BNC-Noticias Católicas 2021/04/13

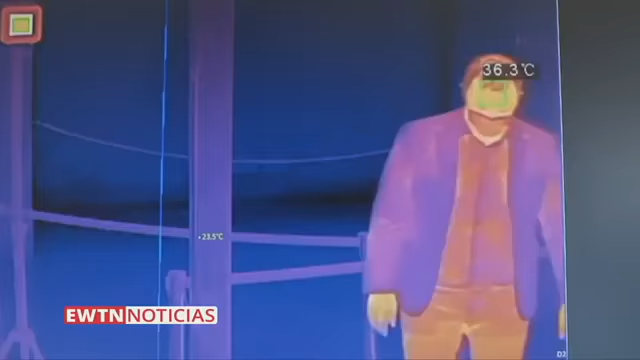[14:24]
los visitantes también serán sometidos a un control de temperatura y deberán permanecer a 3 pies de distancia de los demás en todo momento.